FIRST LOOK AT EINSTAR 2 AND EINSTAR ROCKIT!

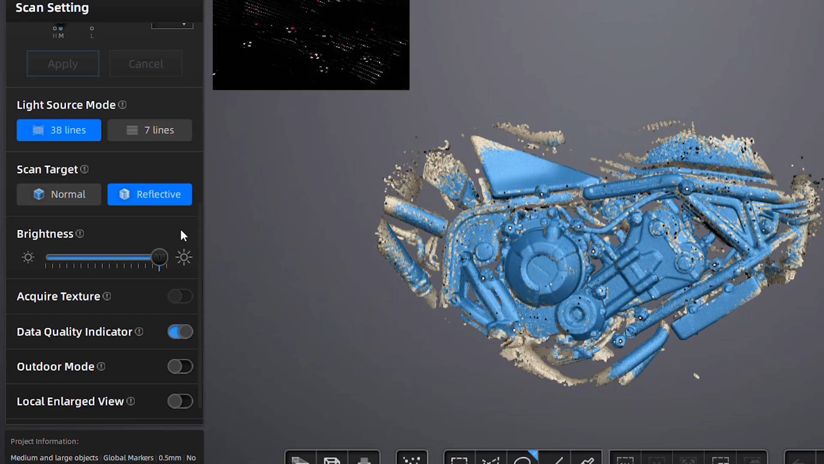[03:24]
Yeah, so immediately the lasers are definitely brighter. Yeah, and it's capturing it too.
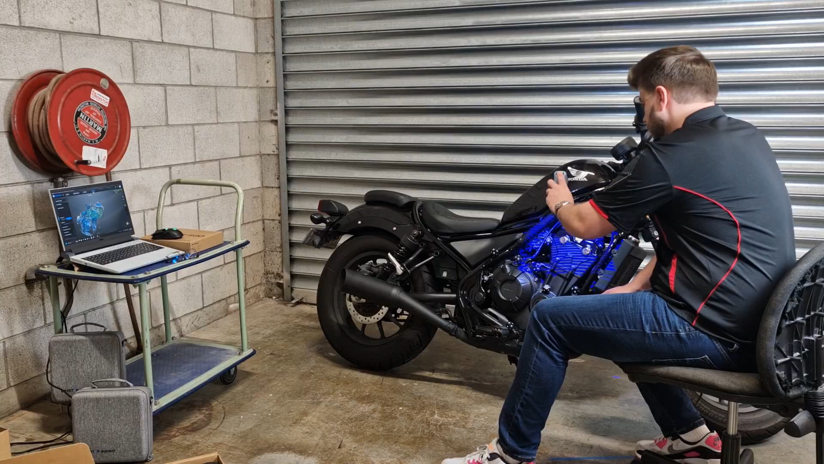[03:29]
All right, so that is a huge, huge help for some of the more gloss black, shiny bits and pieces.
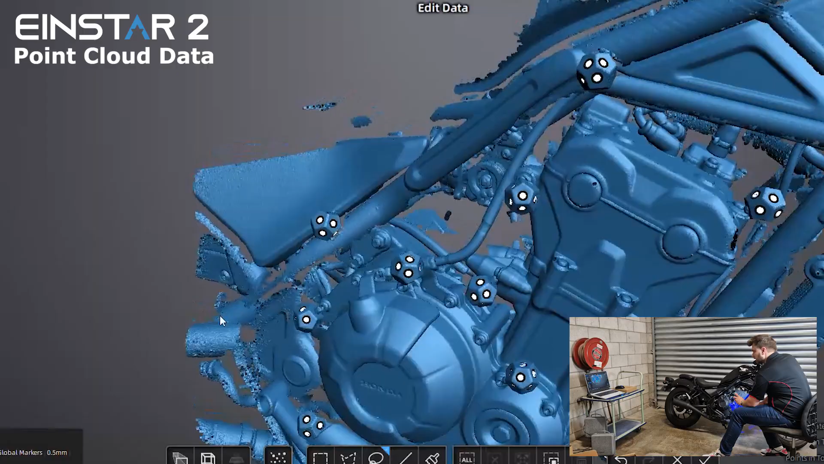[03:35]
Now, obviously, you know, a bike like this is a worst-case scenario for a scanner because it's all really,
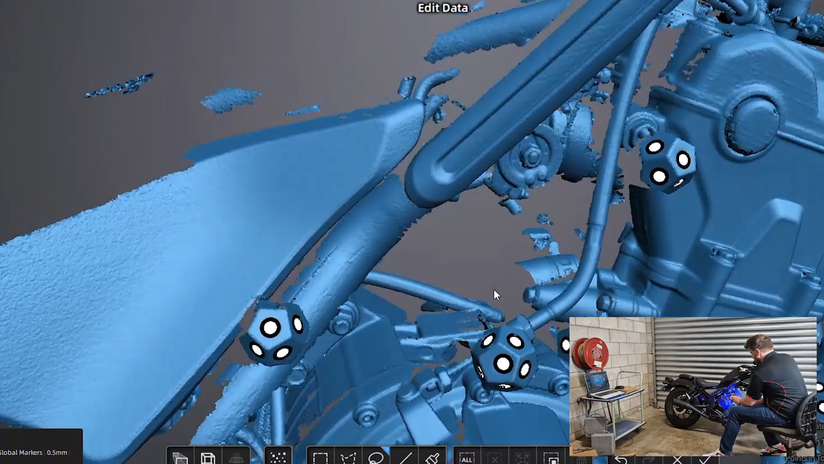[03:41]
really dark and really reflective for the most part, but this reflective mode is definitely helping a lot.
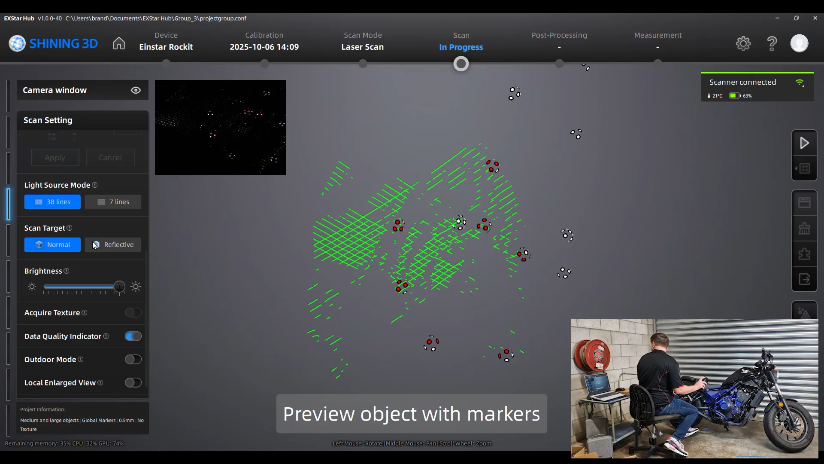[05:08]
All right, so immediately is definitely acquiring DATUS significantly quicker.
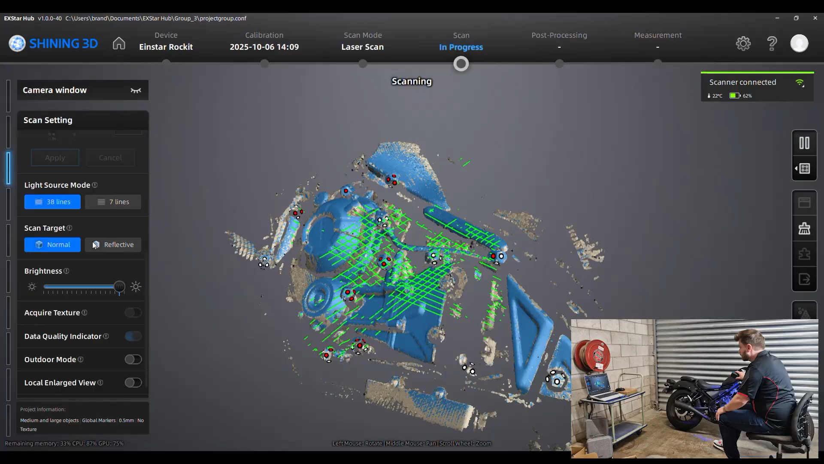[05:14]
All right, so same as last time. We've got those areas where we might need the reflective mode, so I'm just going to flick over to the reflective mode again.
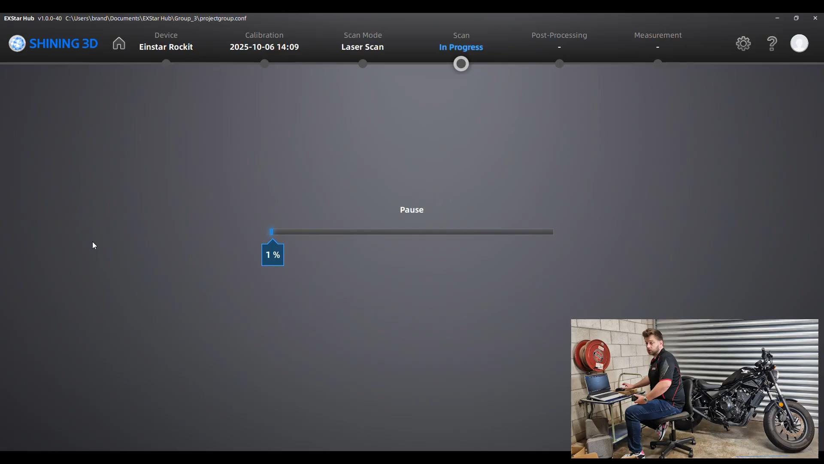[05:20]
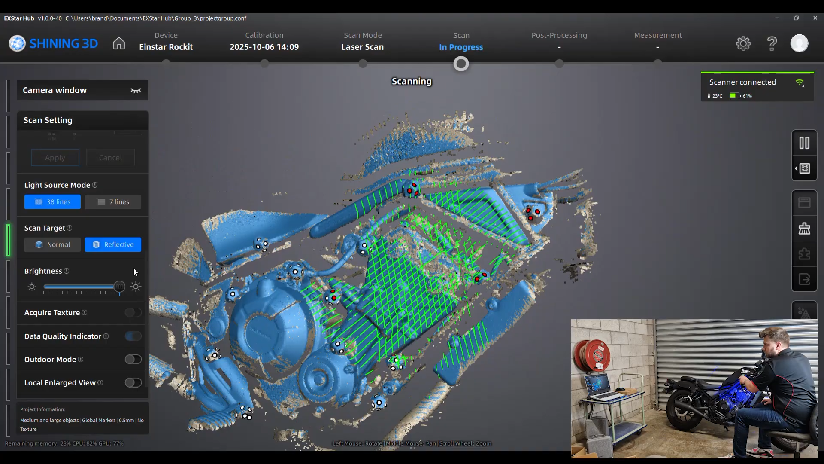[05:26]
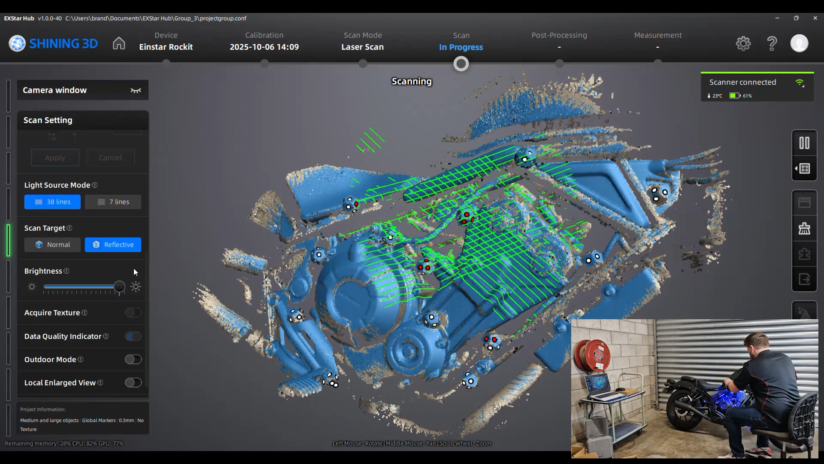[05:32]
All right, so we do actually have one more trick up our sleeve. So I might use that to try and get a little bit behind here or kind of in these areas here.
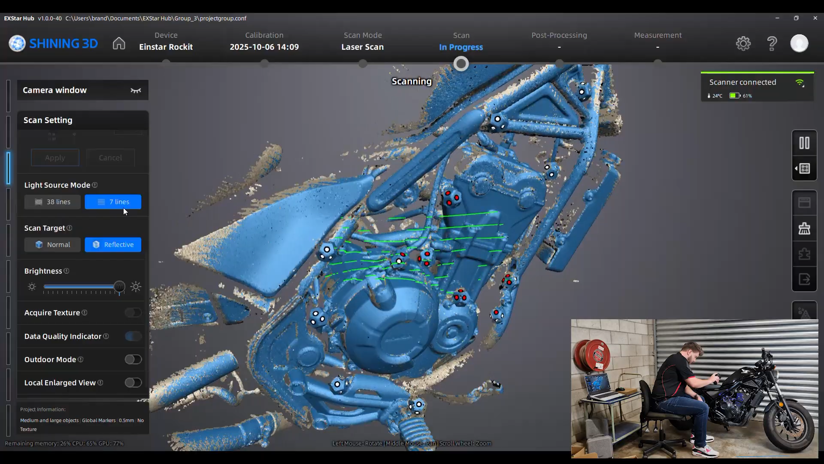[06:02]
So it might not be something you use all the time, but it's definitely a nice to have. So just the same with Iron Star 2, I'm going to optimize the point cloud and mesh it and, yeah,
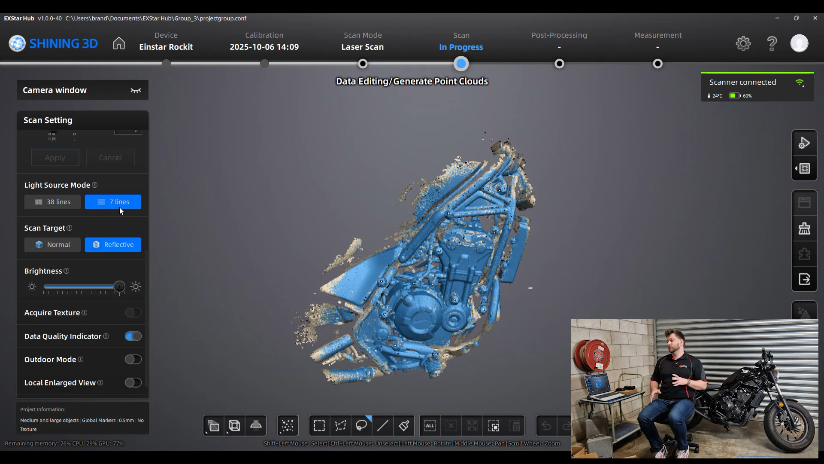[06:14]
do no cleanup or any of that sort of thing and just see how they look side by side.
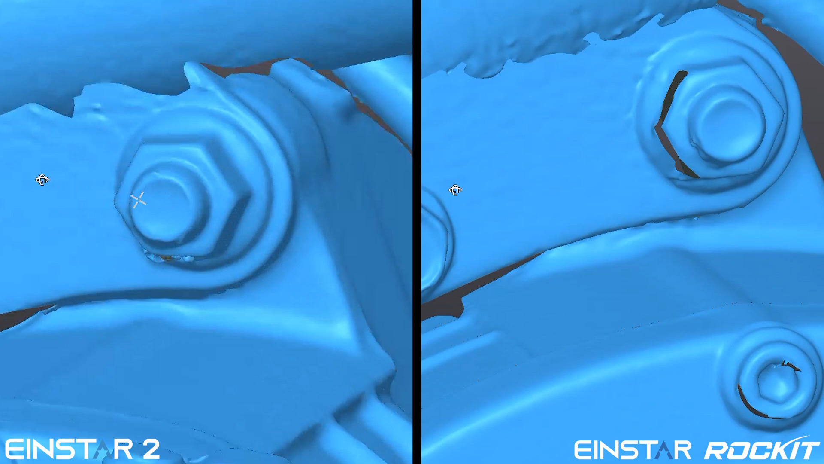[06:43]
if you're kind of looking for that next step up, you know, for just a little bit more of an investment, the Iron Star rocket would probably be the right move.
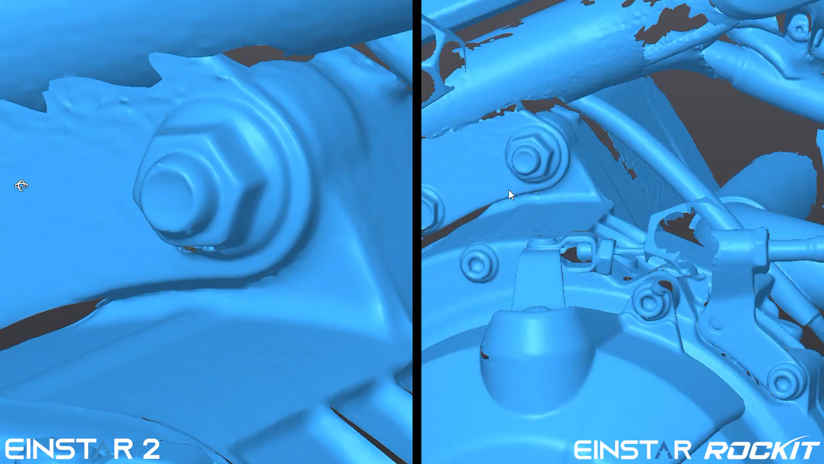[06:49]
Also, it does give you that ability to use marker-free laser scanning.
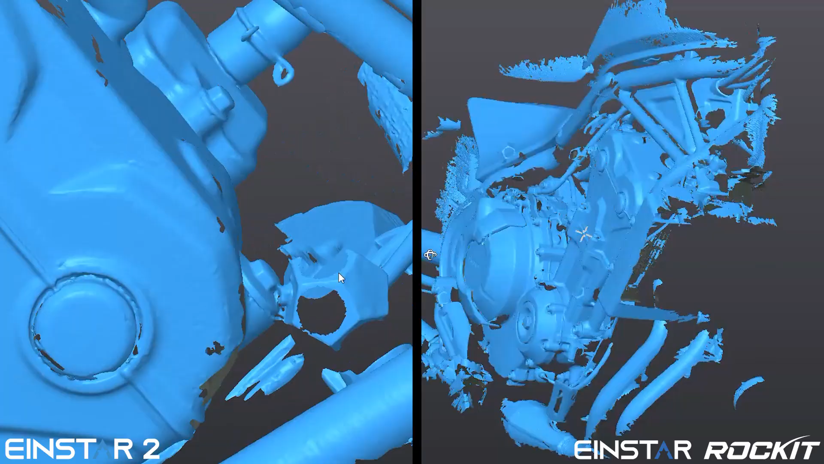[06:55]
So I'm going to give that a shot now because that also might be enough of a reason for you to take the jump up to the rocket.
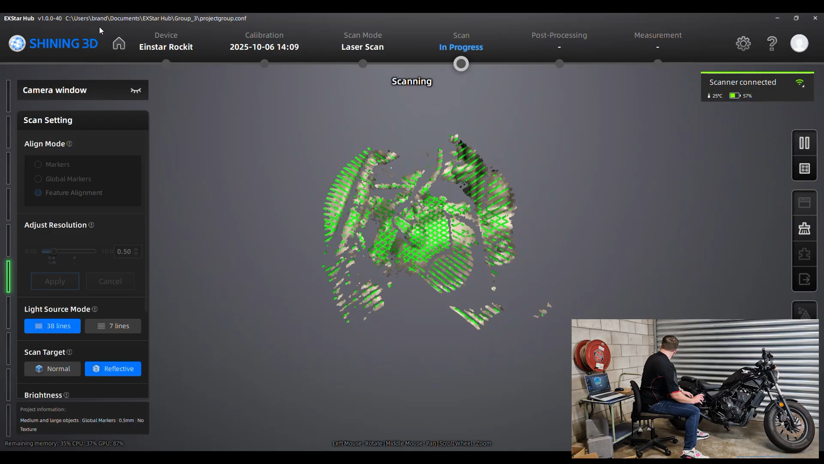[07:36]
So, like I said, we do have to move a lot slower, and I can tell that because the data is taking significantly longer to go from yellow to blue. It's doing a really good job, though.
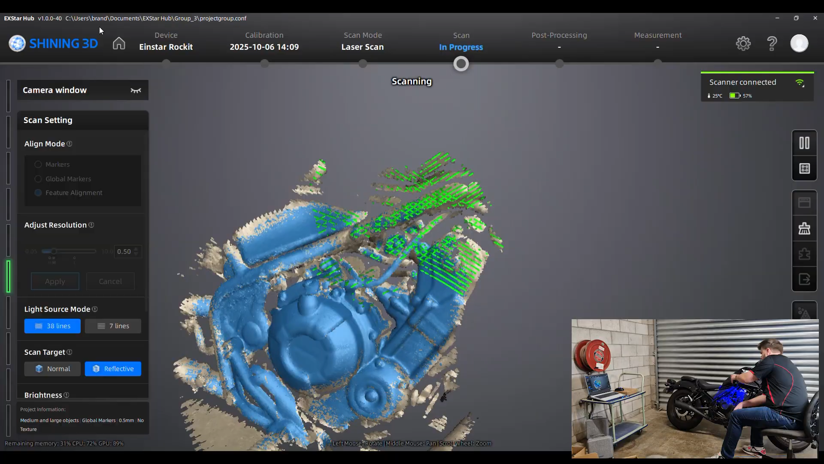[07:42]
So I think we've seen what the actual scan data can look like from this. So I think it's time. Let's see if we go up onto the fuel tank where we start to run into issues.
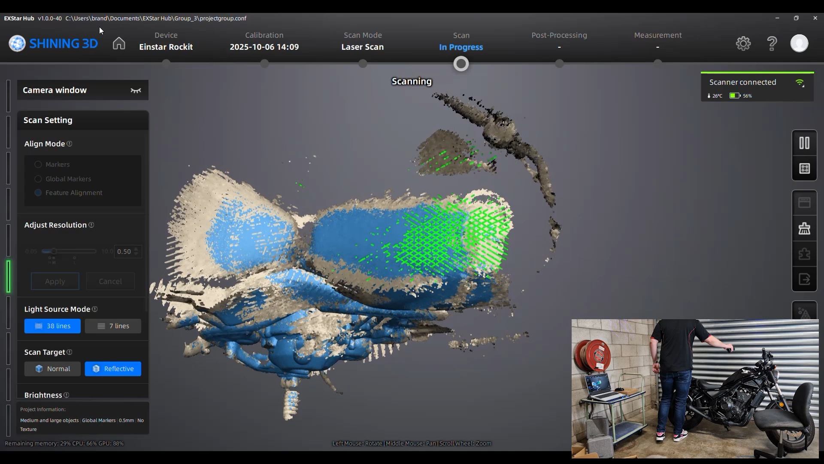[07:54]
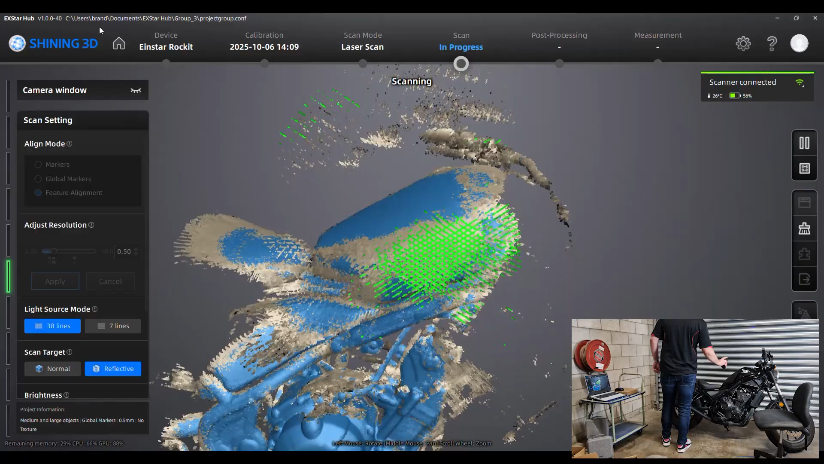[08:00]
All right, so it did lose tracking.
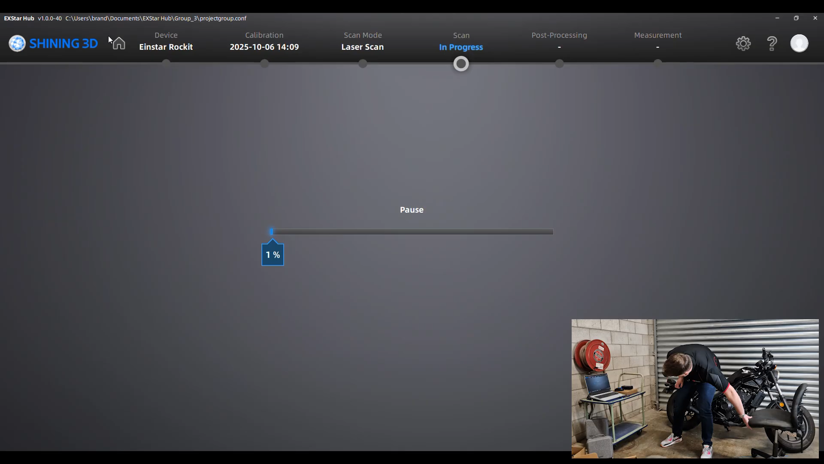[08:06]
It sort of regained it, so we've got a little bit of misalignment, but I did think that would be the case. Let's have a look.
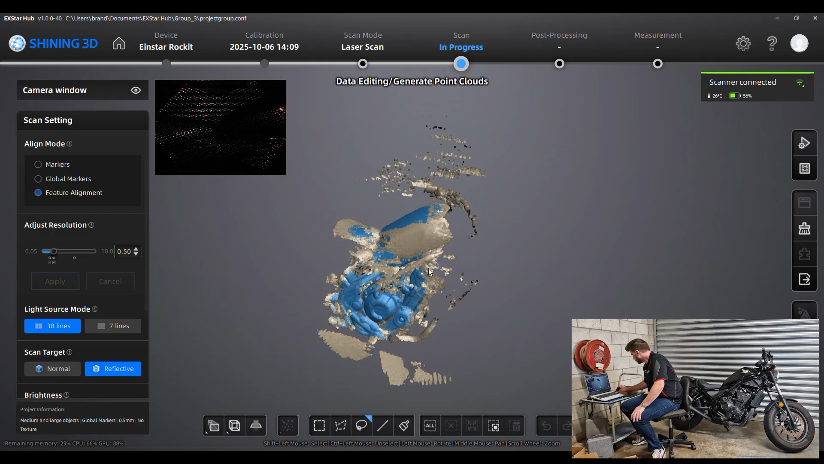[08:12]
Yeah, so it did actually capture a good chunk of the tank before it started misaligning over here. So let's do a point cloud optimization on that and see where we end up.
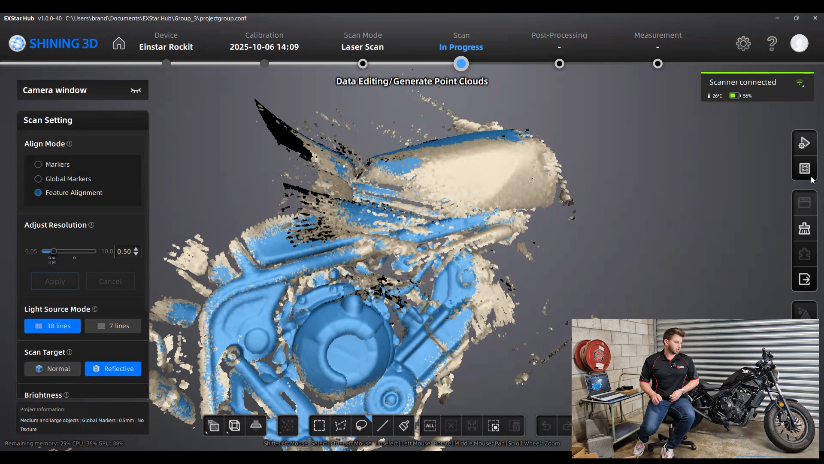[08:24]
It'll probably get rid of the second skin, and we'll have a look, and we can see where we land.